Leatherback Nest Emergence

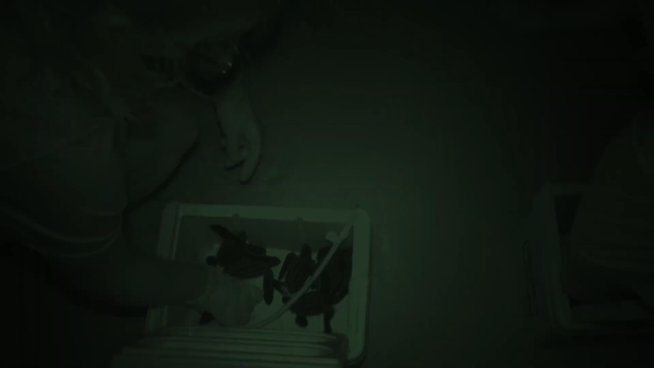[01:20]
So once these hatchlings were deemed releasable by our veterinary staff,
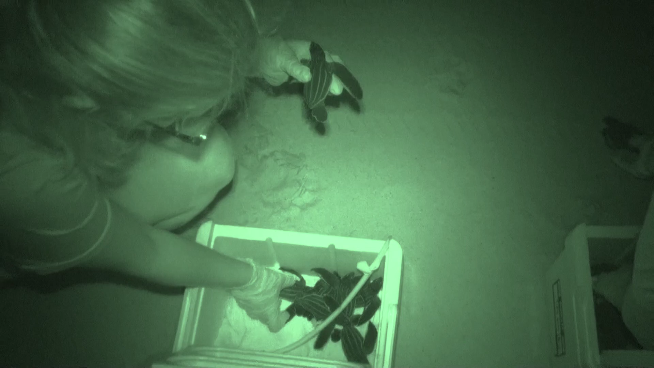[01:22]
we were actually able to collect those hatchlings and release them out later that night.
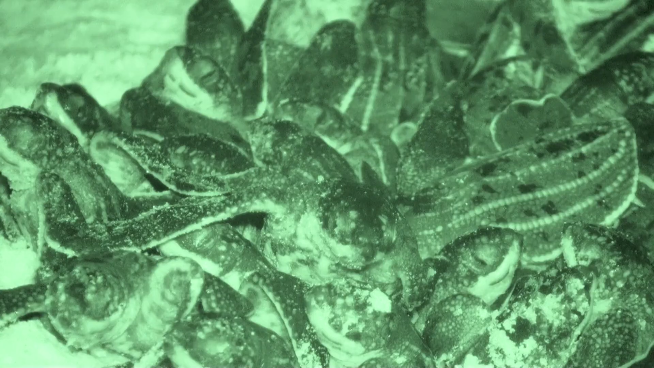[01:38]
So we got an extra special present for us while we were out releasing our hatchlings that night, the rest of the hatchlings from that nest hatched out during the same time.
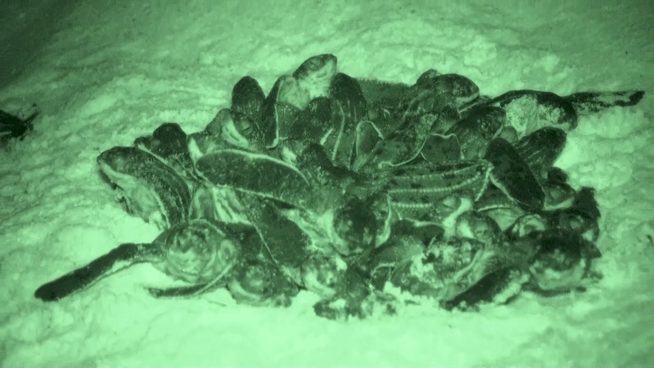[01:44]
So we were actually able to experience the entire boil and hatch out and watch them make it towards the water.